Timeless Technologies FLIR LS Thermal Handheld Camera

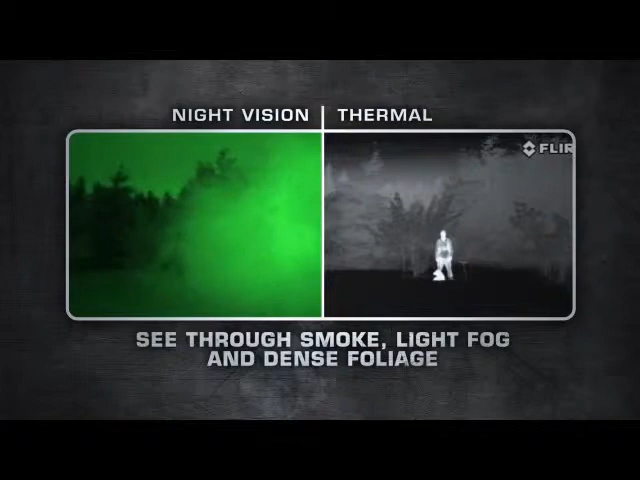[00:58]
LS Series are equipped with uncooled, maintenance-free,
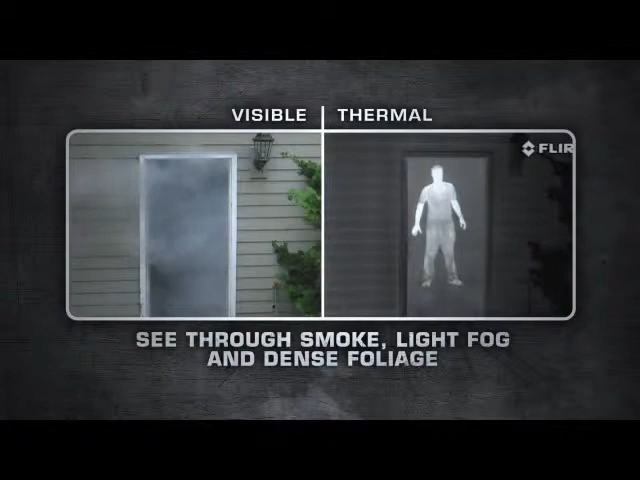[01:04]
micro-bolometer detectors, delivering crisp thermal images in any day or night situation.
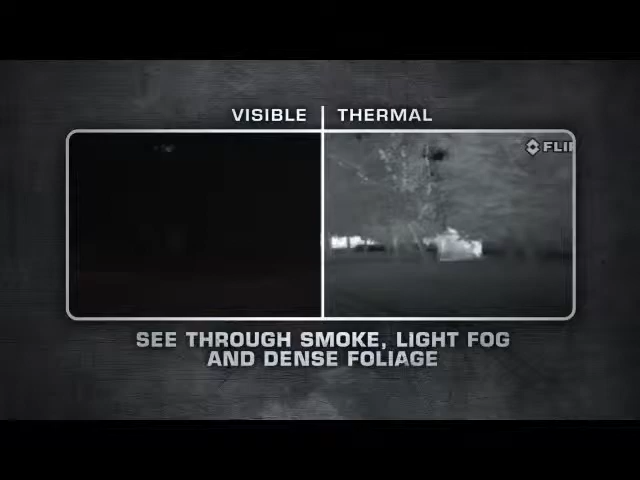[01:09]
FLIR LS is compact, extremely lightweight, operates for over 5 hours on a single charge and is covert in appearance and silent in operation.
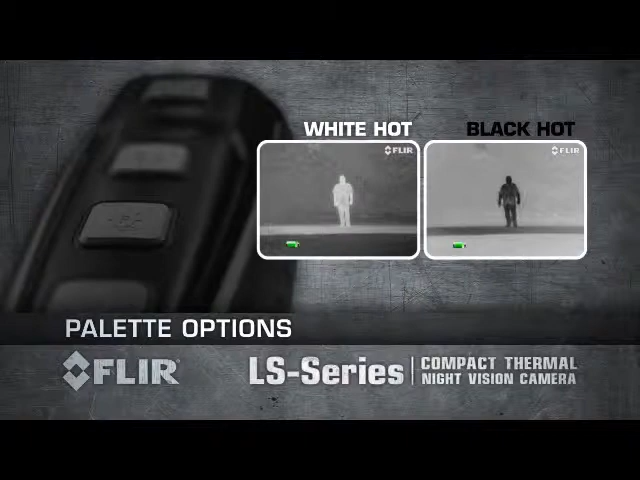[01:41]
FLIR's proprietary Instalert feature colours the hottest part of the scene red.
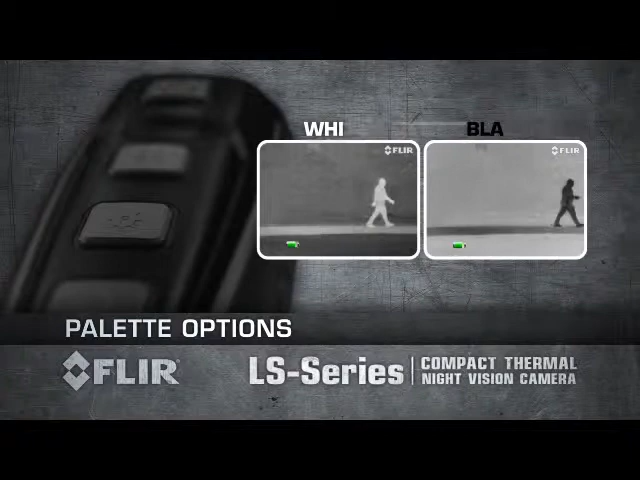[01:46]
This makes it easy to spot suspects in the thermal image.
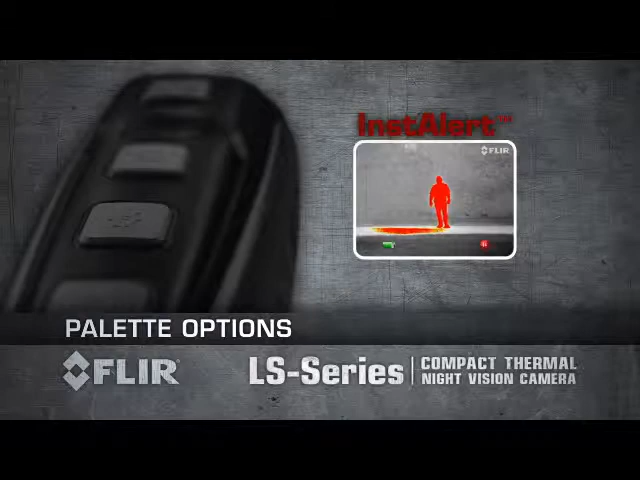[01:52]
FLIR LS Series is available in two models.
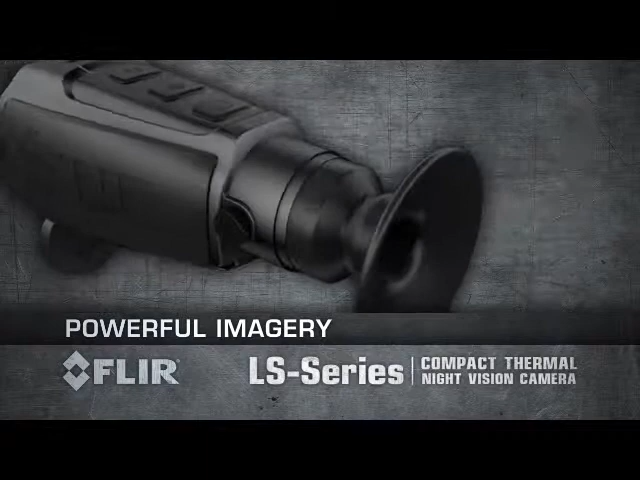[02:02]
LS 32 produces thermal images of 320 by 240 pixels and is equipped with a 19-millimeter lens.
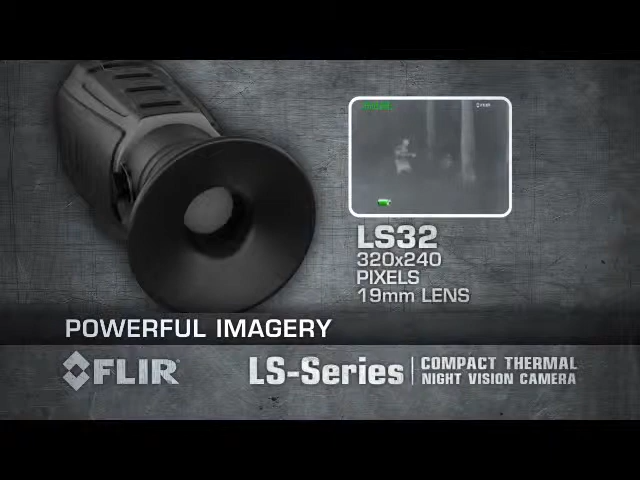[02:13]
LS 64 produces thermal images of 640 by 480 pixels and is equipped with a 35-millimeter lens.
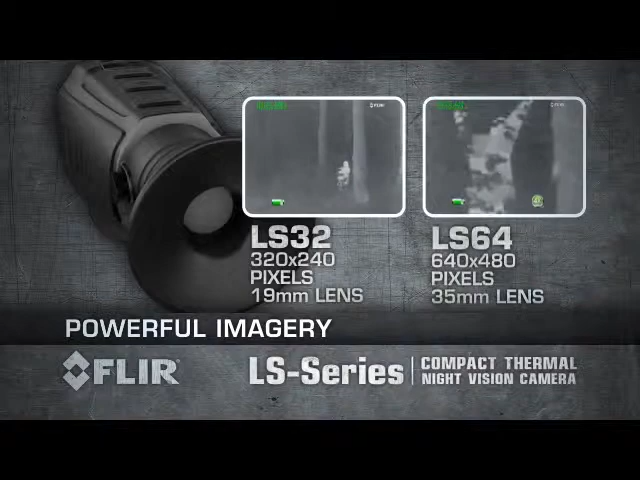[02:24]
LS 32 has a 2x zoom enabling you to detect a man-sized target more than 600 meters away.
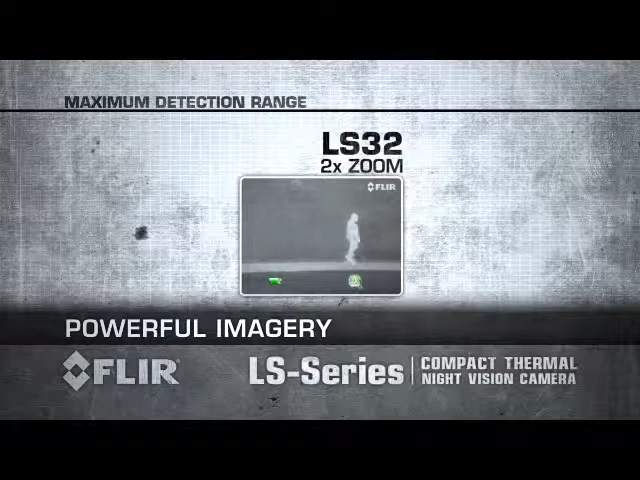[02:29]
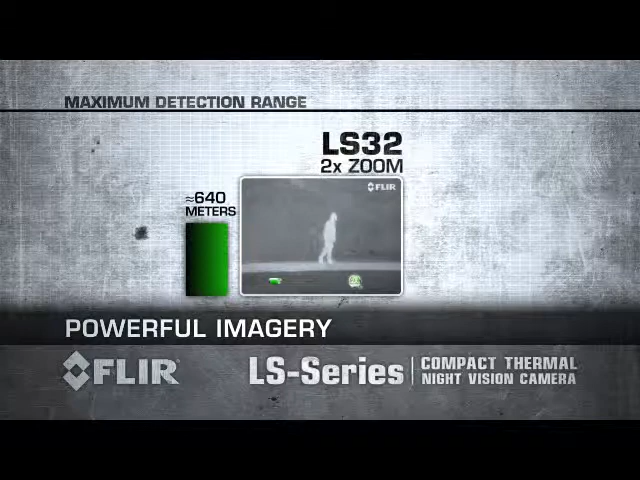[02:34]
LS 64 has a 4x zoom to detect a man-sized target about 1,000 meters away.
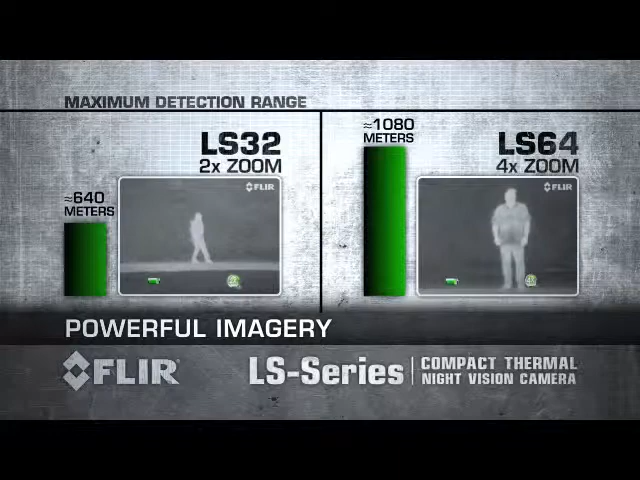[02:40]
FLIR LS Series are fully controlled with the buttons on top of the unit all right underneath your fingertips.
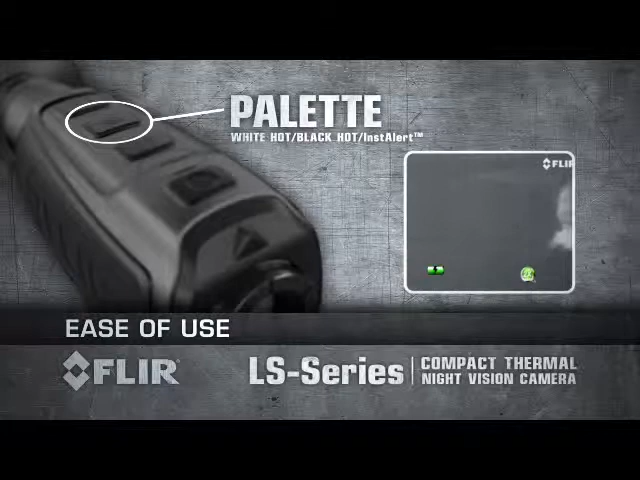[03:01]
Activate 2x e-zoom on the LS 32 or up to 4x e-zoom in the LS 64.
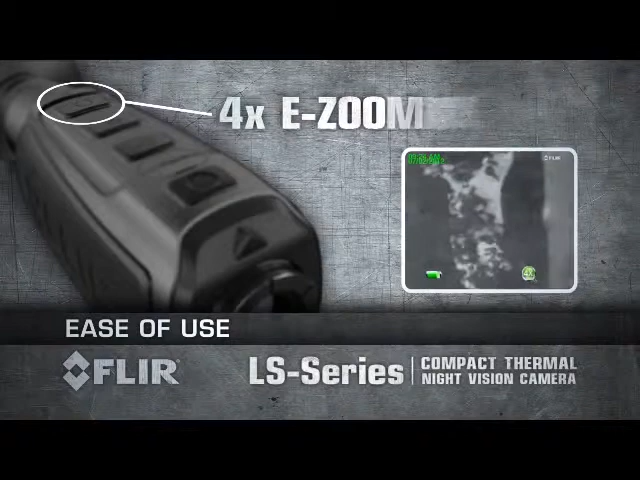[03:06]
Recharge the internal battery using a standard USB cable.
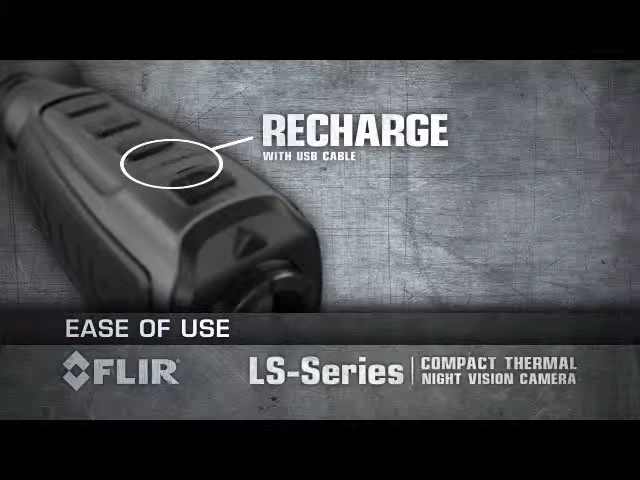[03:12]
To turn on the tactical laser, just press and hold the brightness button. Symbology appears on your display notifying you that the laser will turn on in two seconds. The power of FLIR thermal technology in an affordable,
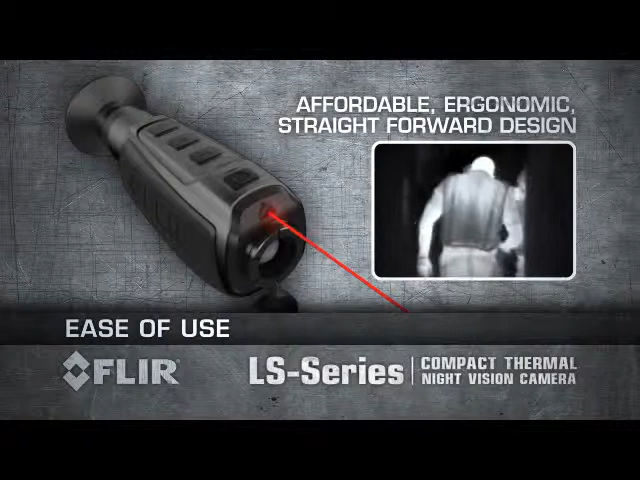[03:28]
ergonomic and straightforward design, compact and so easy to use.